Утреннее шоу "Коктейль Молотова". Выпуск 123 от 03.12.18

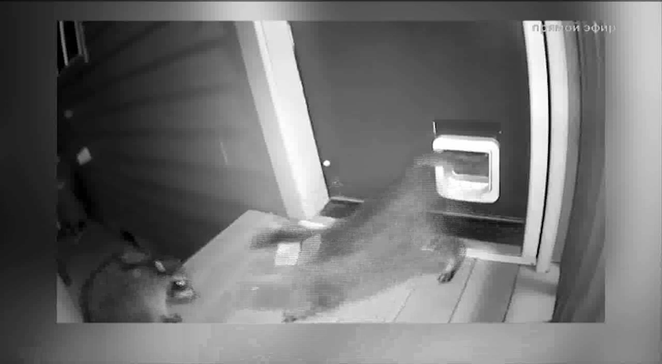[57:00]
Смотришь, какой. И енот-то ведь тоже, смотри. Енот не уходит, смотри, он, да, он ждет максимально. Сейчас, типа, сейчас он идет.